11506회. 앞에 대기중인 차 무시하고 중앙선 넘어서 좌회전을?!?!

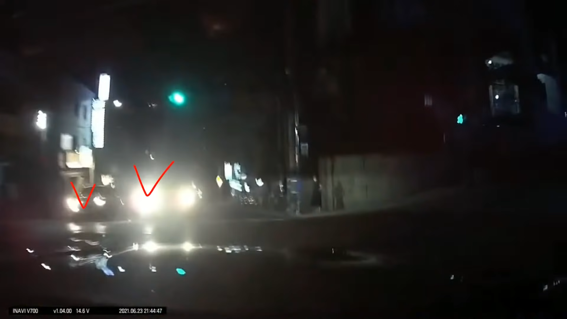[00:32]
저기 몇 개 차로야? 어허? 난 녹색 신호에 가는데. 저 잘 가고 있는데... 이야... 이거 어떻게 해? 오, 중앙선 넘어오네. 앞에 있던 차는 비보호 좌회전 대기 중인 차였어요.
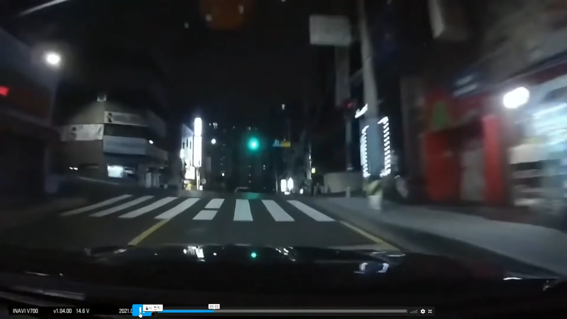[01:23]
각도를 보세요. 이 차가, 이 차가 1차로에서 비보호 좌회전 대기 중. 이 차, 이렇게 들어온 것 같죠? 중앙선하고 횡단보도하고 물고 들어온 것 같습니다.